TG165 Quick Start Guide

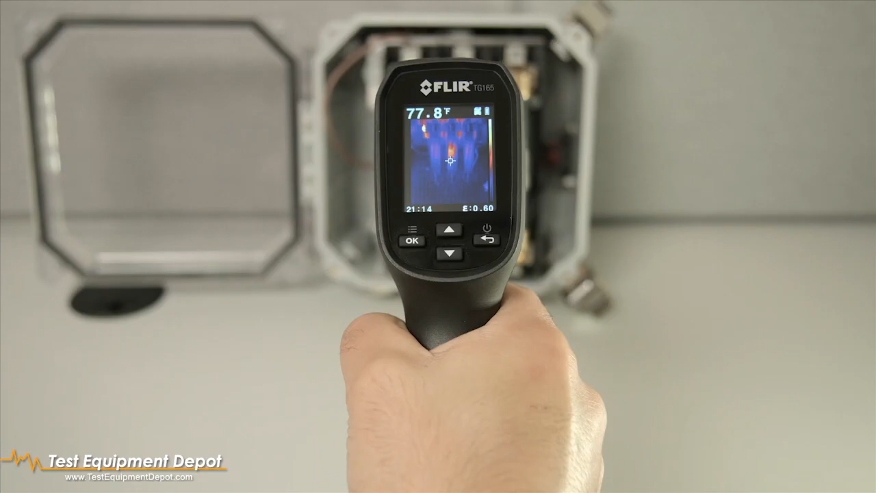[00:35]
On screen: spot 77.8°F
Release the trigger and the image freezes for 5 seconds, giving you the option to save or discard it. Press OK to save or the back button to exit to live view and continue scanning.
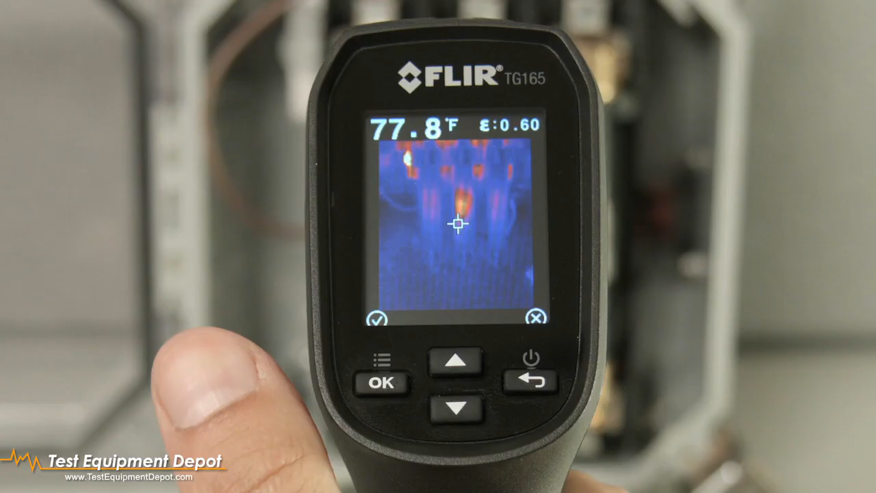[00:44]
On screen: spot 77.8°F
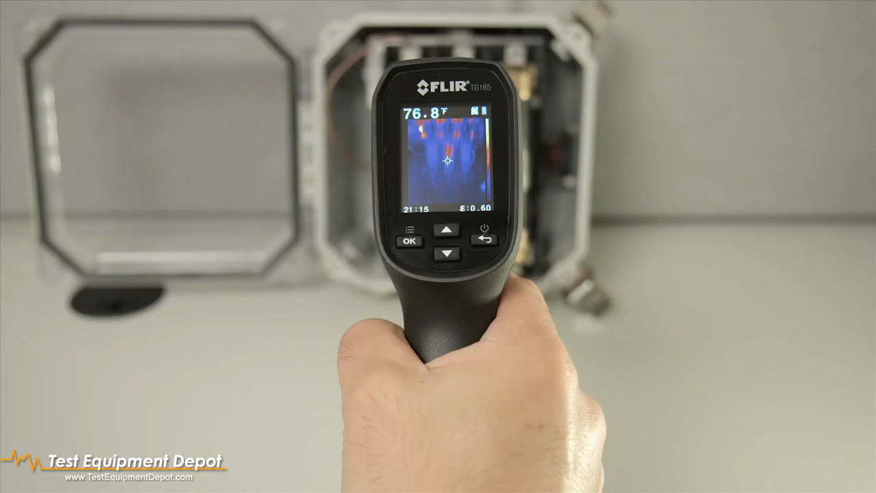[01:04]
On screen: spot 76.8°F
That's all you need to get started with the TG-165.